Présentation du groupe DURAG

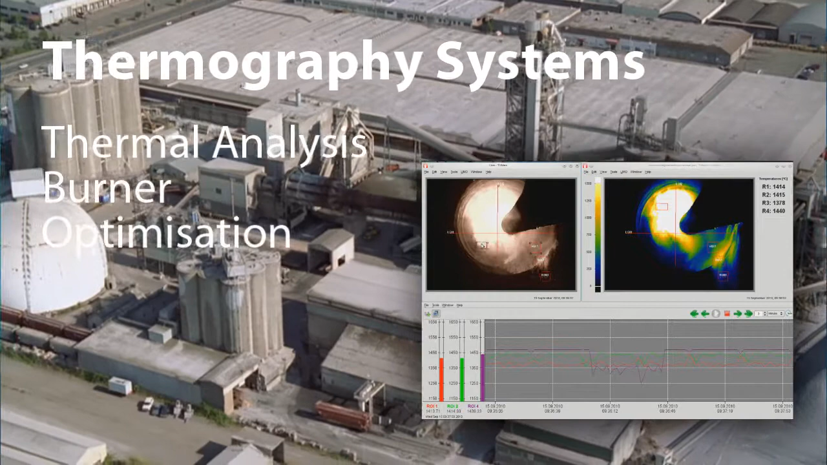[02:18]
Thermography Systems Thermal Analysis Burner Optimization Free Lime Prediction Environment